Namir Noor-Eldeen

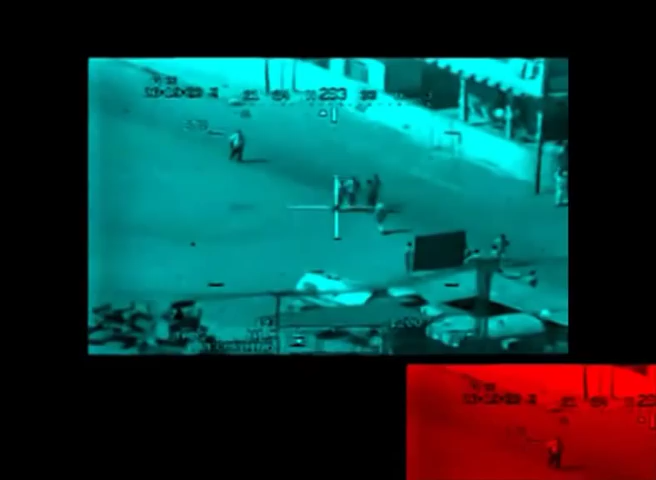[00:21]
Affirm. In open courtyard. Yeah, roger.
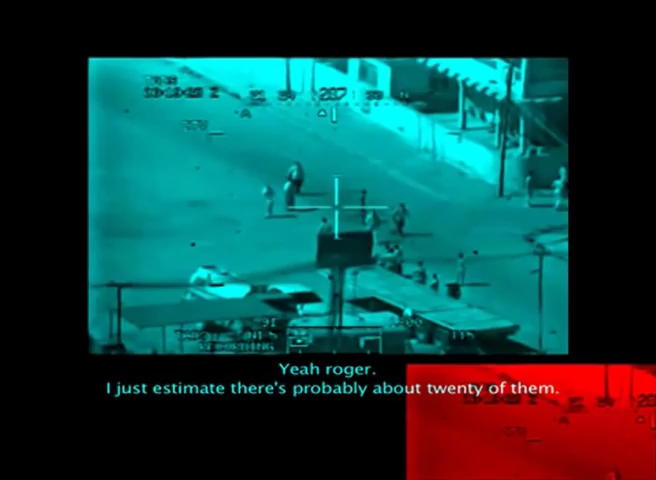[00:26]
I just estimated there's about 20 of them. There's one, yeah. Oh, yeah.
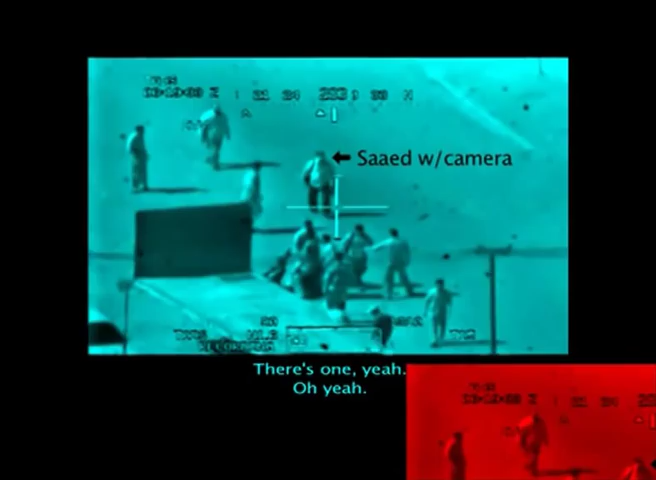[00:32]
Anybody's been to Elevent, copy White 6. That's a weapon. Yeah. Hotel 26, screen yours 18. I will call for a change by Charlie Bravo. 237. I'm red White 6, with men 6, copy out. Roger. Fucking break. Hotel 26, screen yours 18. Have individuals with weapons. 14 radio.